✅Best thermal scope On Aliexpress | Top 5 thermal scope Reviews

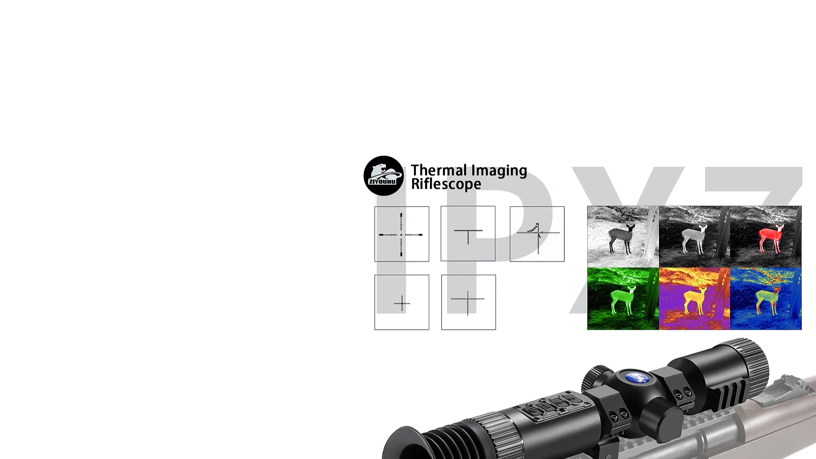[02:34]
nature observation, search and rescue operations, law enforcement inspections, and outdoor sports activities.
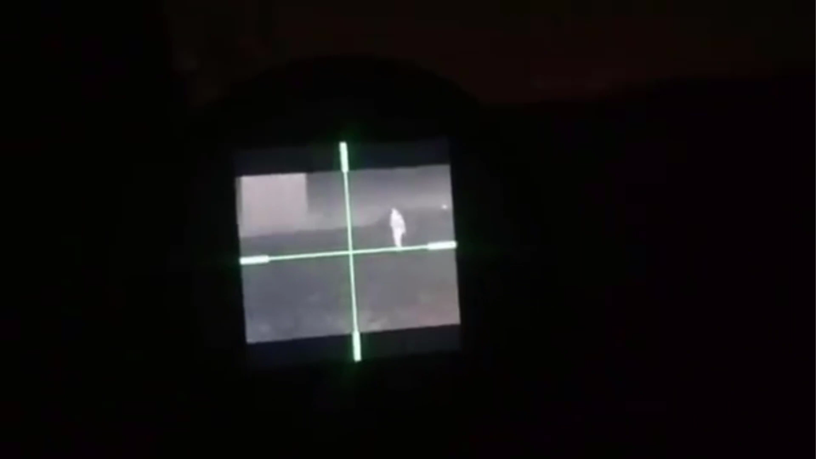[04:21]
providing up to 10 hours of continuous working time.
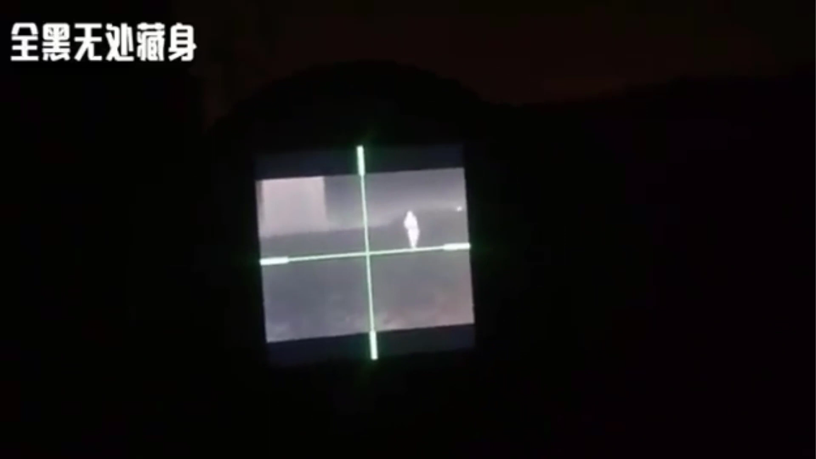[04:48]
Please note that the battery is not included due to delivery restrictions.
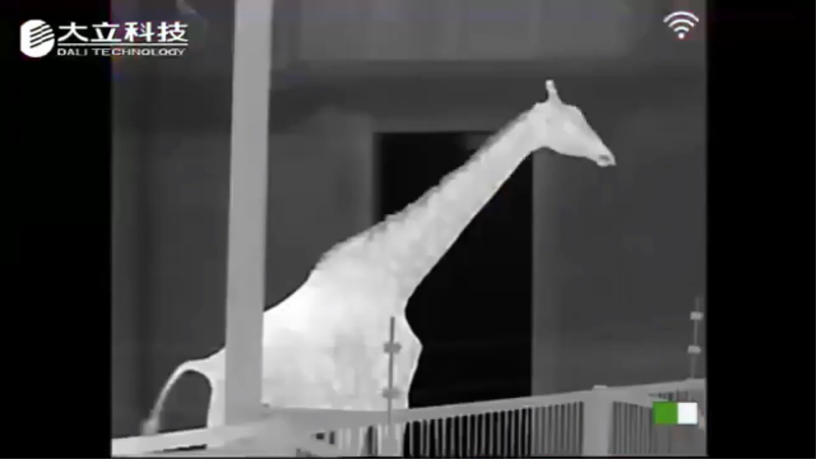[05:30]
this monocular delivers clear and detailed thermal images
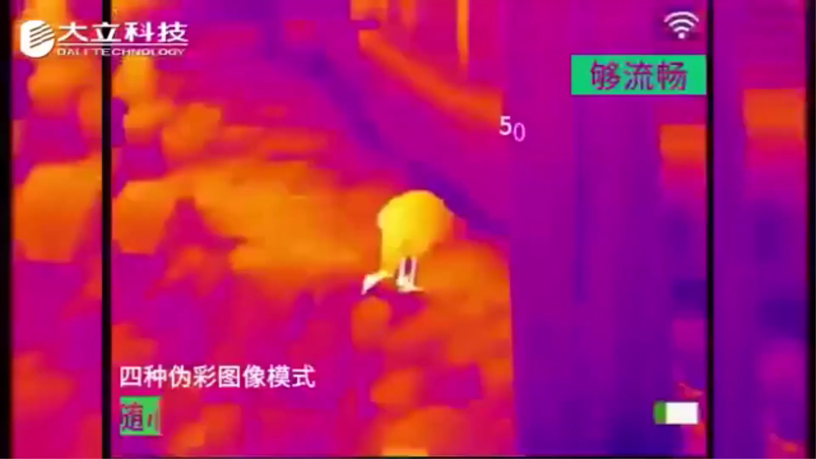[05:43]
and a wide field of view of 17,
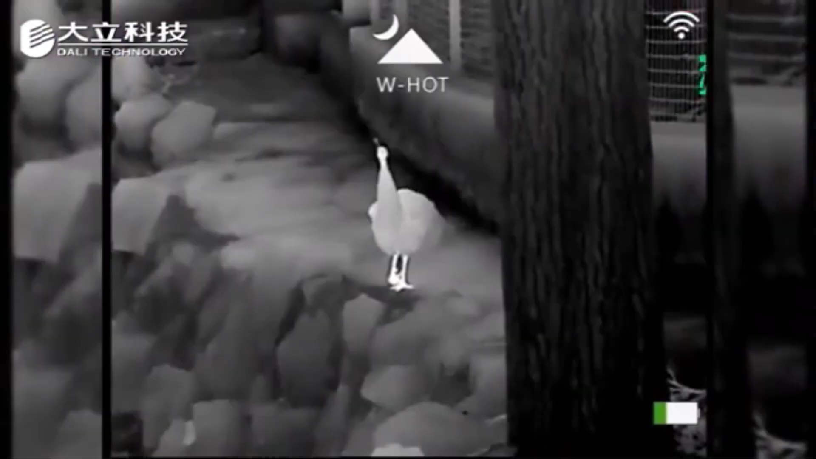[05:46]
6-degree x13, 2 degrees for enhanced observation capabilities.
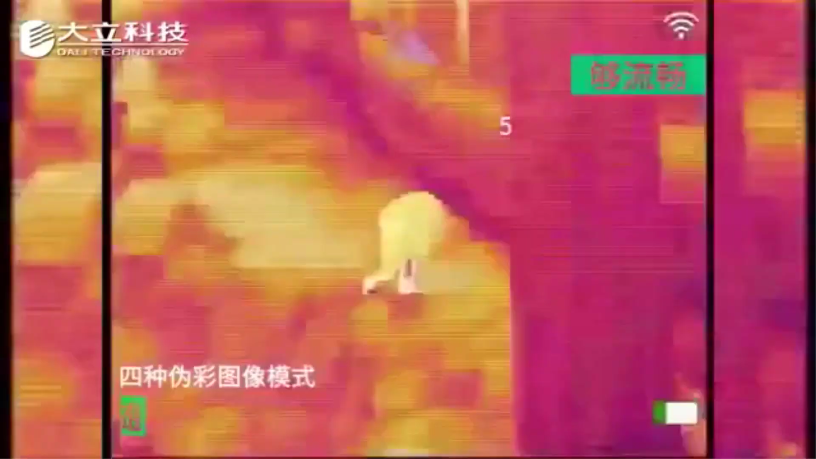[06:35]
and operational temperatures ranging from minus 20 degrees Celsius to 150.
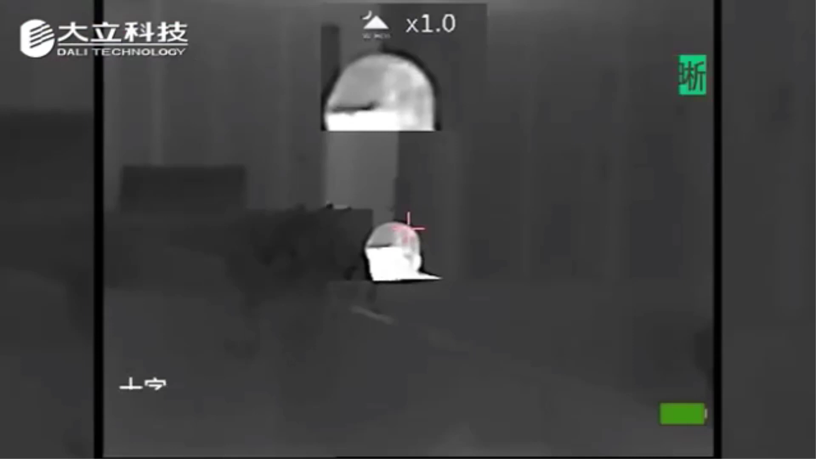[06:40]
Weighing just 330g and compact in size, this monocular is portable and easy to carry for extended outdoor use.